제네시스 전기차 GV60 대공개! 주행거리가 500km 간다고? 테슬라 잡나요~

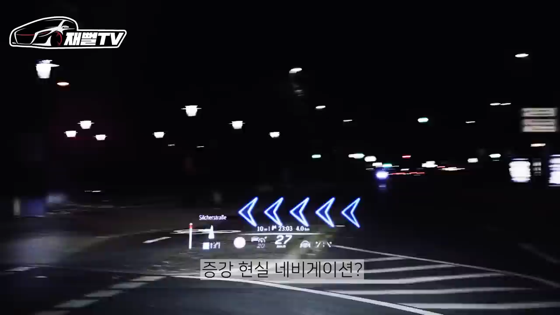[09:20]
증강현실 내비게이션? 잘 안 쓰잖아요 그런 거 같이 이것도 좀 실생활에서 편리하게 쓸 수 있을지 없을지는 아직은 잘은 모르겠어요 밝혀진 소식에 의하면